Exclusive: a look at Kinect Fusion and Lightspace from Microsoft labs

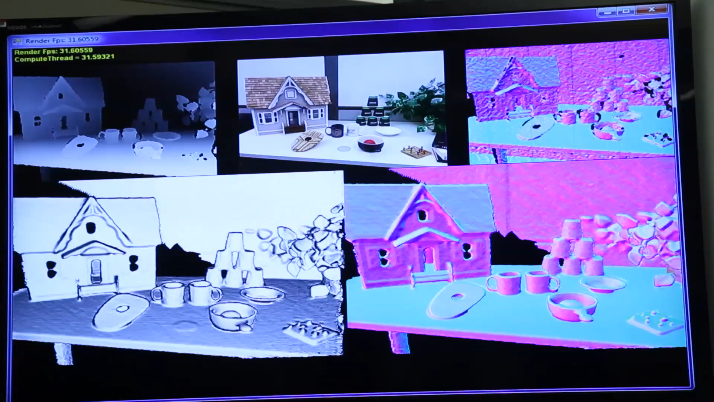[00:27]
Top left, we've got just the raw image that comes out of the 3D part of the Connect camera.
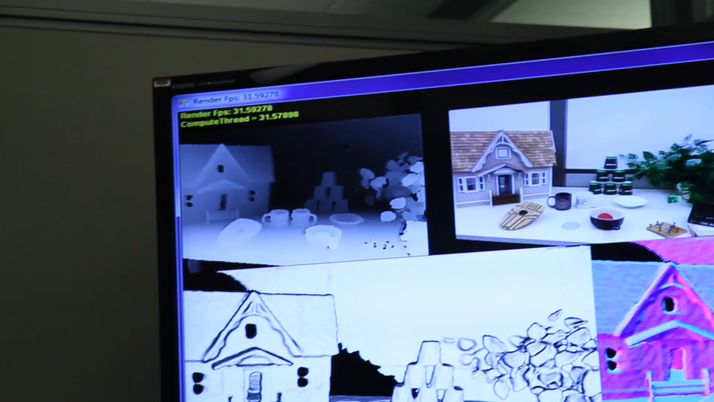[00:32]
In the middle, we've got the raw image that comes out of the just standard web camera. Top right, we've got what's called a surface image, which is how we use vision technology to pull out different surfaces.
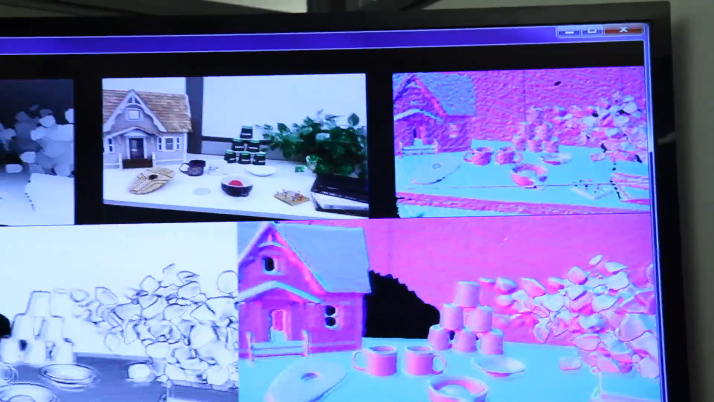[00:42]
Bottom left is actually the 30 frames a second we get from the 3D camera and building a whole model of it.
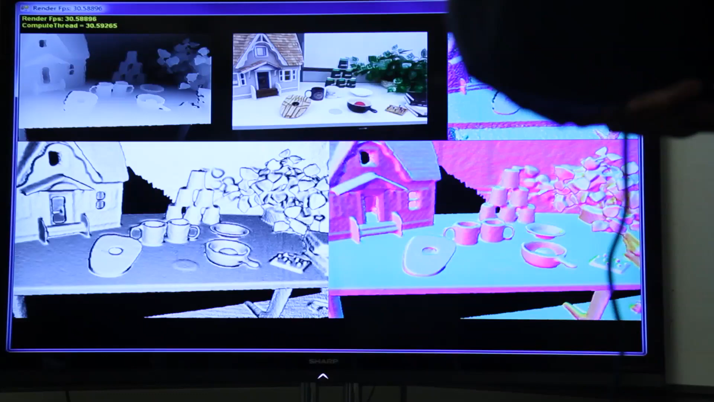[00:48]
You can see in the bottom right, we actually get a sort of nicer surface model on that, right?
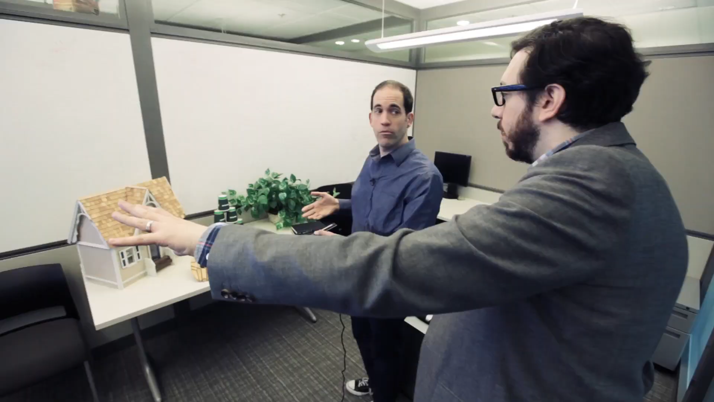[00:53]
These are 3D renderings of the actual scene. We're building a model of the world by taking lots of individual frames and putting them together.
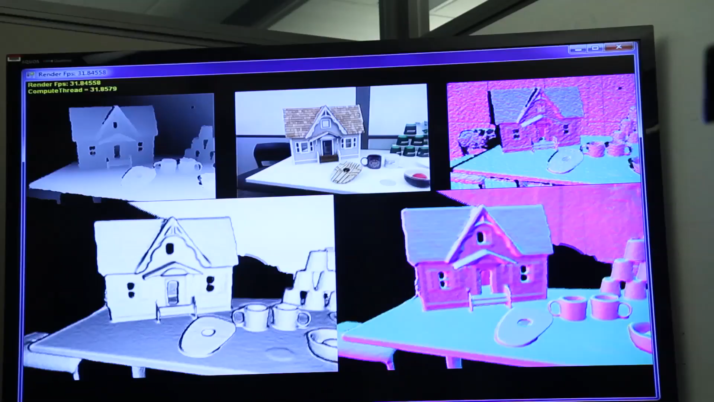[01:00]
And we can sort of update this on slides.
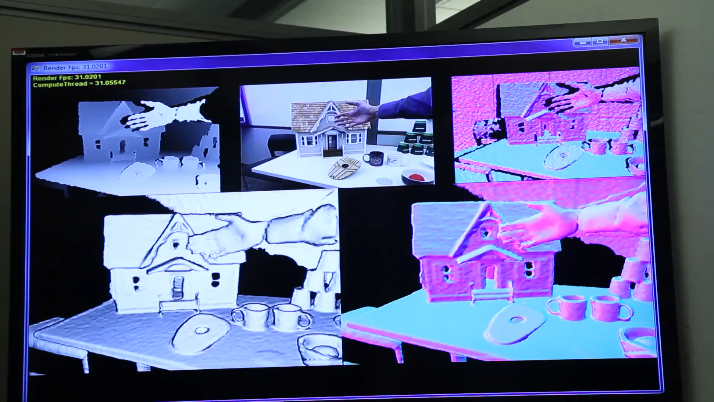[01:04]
If I stick my hand in here, you see in the second the hand shows up, I pull it out and it disappears. Okay, can I try that? Can I put my hand in? Yeah, we'll do even better.
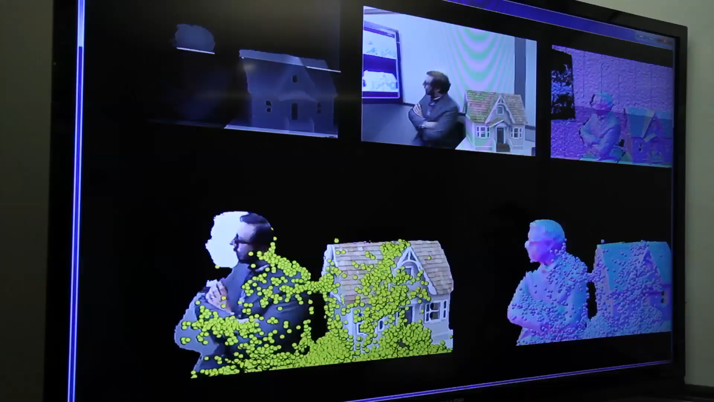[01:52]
Now, drop your arms. Yeah, see?
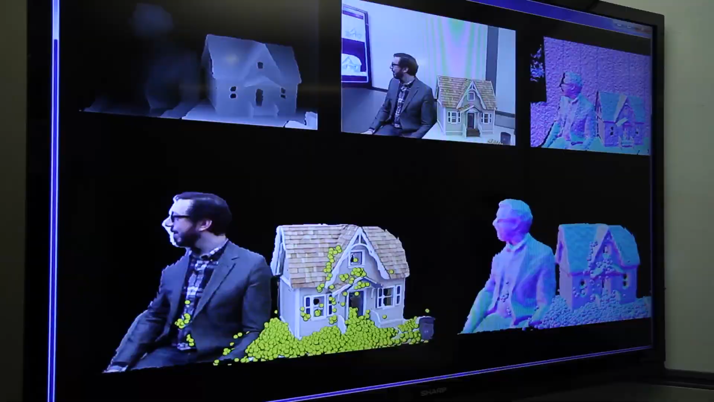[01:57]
You're in the model and you can, you know, given particularly how social software is today,